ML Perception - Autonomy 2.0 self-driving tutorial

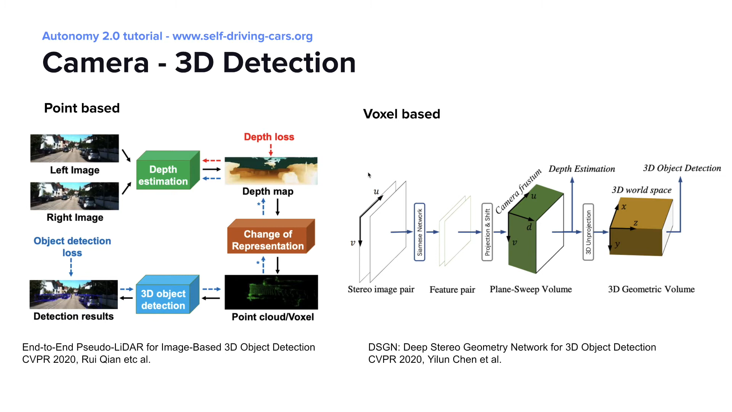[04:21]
This approach first generates a dense depth map from images and then uses 3D lighter detection methods to localize objects. Another type is to generate voxel-based feature maps from cameras directly and then use geometric-based volumes to produce predictions. This is the DSGN method shown on the right. Another type of task is panoptic segmentation.
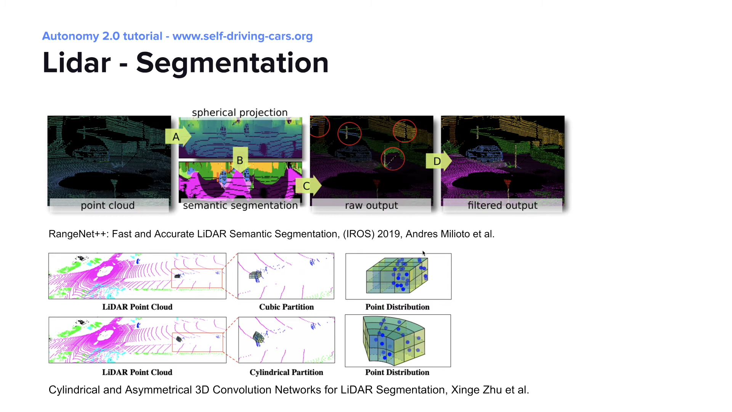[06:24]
or partitioning points in cartesian or polar coordinate systems, and then applying convolutions to produce per-point classifications. What are the problems with perception 1.0? One issue is that models based on single modalities don't take full advantage of the complementary properties of sensors. For example, LiDAR has excellent depth information but can't see color, while cameras are the opposite. In this example scene, a pedestrian and cyclist are moving very close to traffic and edges of a wall. It will be very difficult in LiDAR space to separate the precise points that belong to the humans versus the walls.
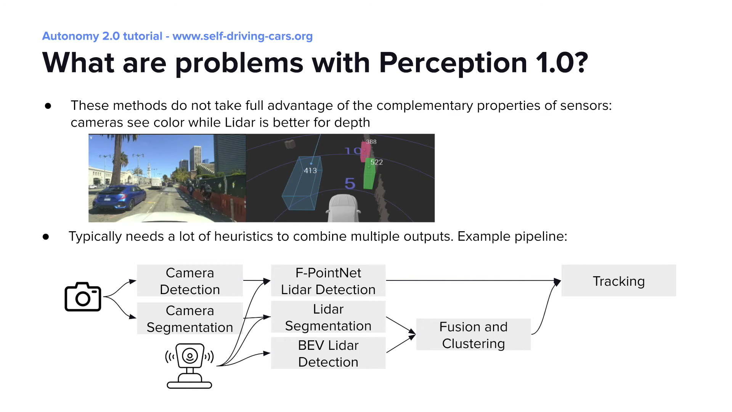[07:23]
The bottom diagram shows an example real perception stack that fuses many LiDAR and camera models together. You can imagine the complexity of the code and infrastructure required to tune, update, and deploy this kind of stack in production. Next, keeping these problems in mind, let's move on from single modality models to multimodal solutions. One of the most famous examples is f.net. This model uses the outputs of 2D object detection to carve off frustrations in the LiDAR space and then produce point classifications and 3D detections on top of these frustrations.
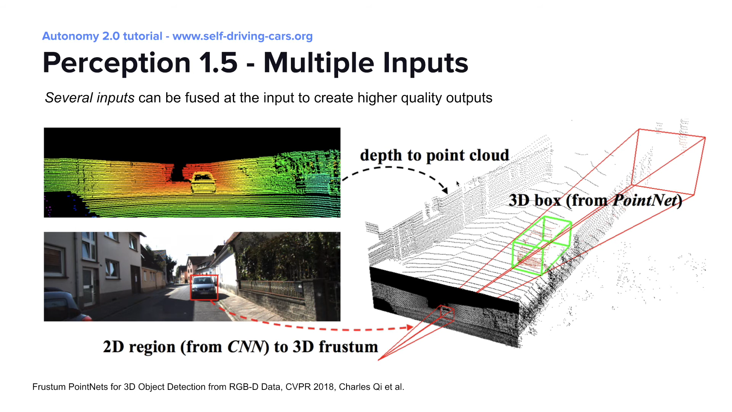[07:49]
This is a great example of taking advantage of the strengths of detection in RGB color space with the accurate depth of information from LiDAR. Another example of a multimodal solution is fishing net.